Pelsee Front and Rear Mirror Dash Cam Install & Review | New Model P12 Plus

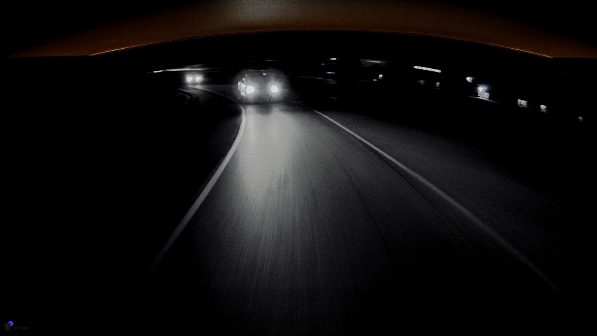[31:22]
All right, that's pretty much it guys. You can see this thing works pretty good. It makes driving safer as long as you're not playing with the mirror while you're driving too much. You can see it records good videos, doesn't blind you at night. It's got a lot of features for the price for sure. I'm going to put the links for Amazon in the description below, for the mirror, the extension cable that I needed, and for the hardwire kit in case you want to use the 24 hour parking because you got to hook it up to your battery.